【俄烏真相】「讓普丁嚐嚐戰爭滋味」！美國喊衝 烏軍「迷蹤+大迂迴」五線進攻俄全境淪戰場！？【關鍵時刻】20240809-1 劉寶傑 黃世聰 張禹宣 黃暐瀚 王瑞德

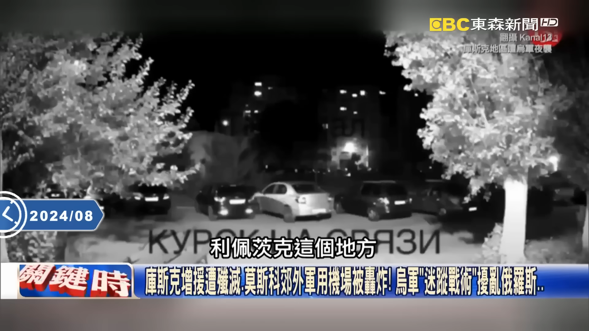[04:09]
利佩兹克这个地方他们的空军基地还有很多地方发生爆炸这在库斯克旁边难道你要打进去吗对但是问题是你又有另外一